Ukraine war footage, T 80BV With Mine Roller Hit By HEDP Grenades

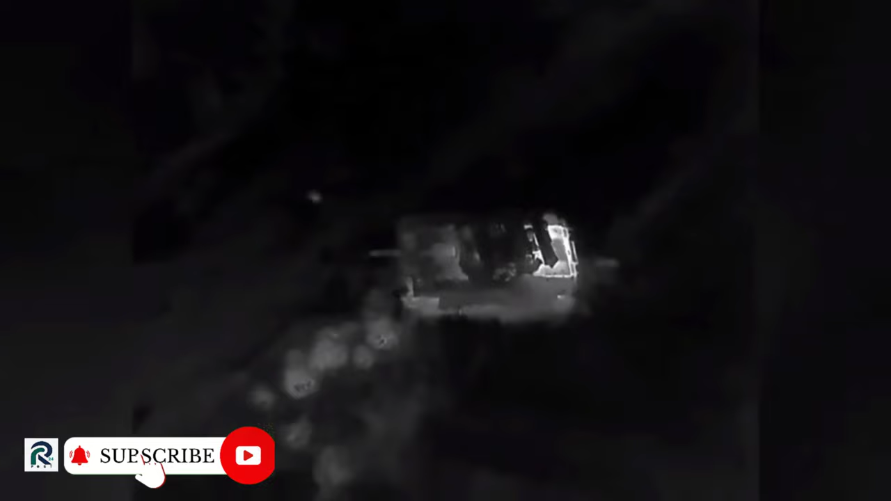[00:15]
or vehicles
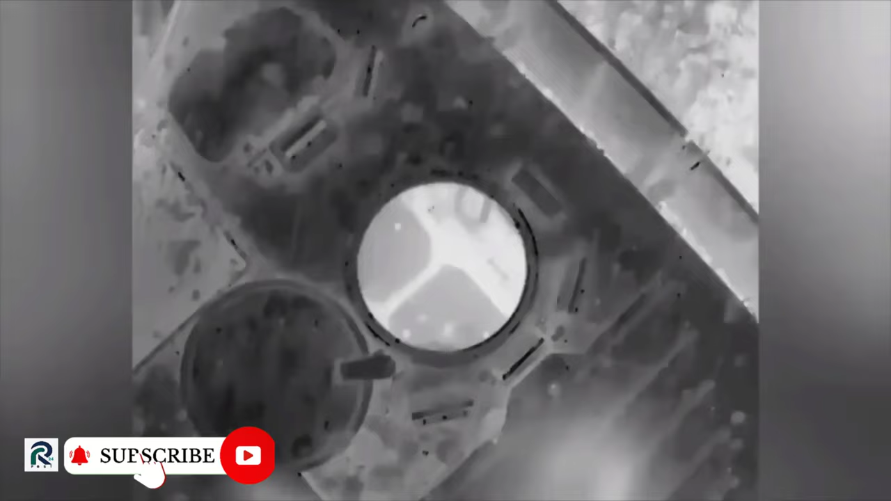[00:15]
with hatches open much easier to heavily damage or destroy.
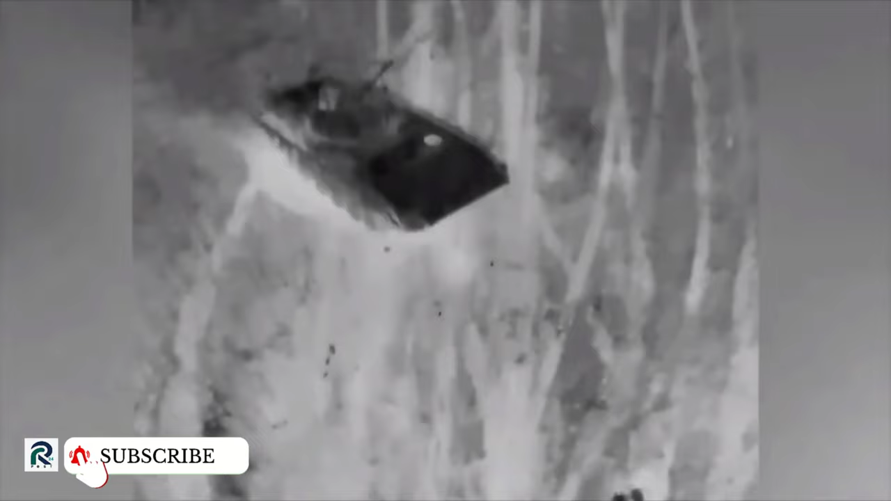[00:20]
As the warhead can penetrate into the vehicle,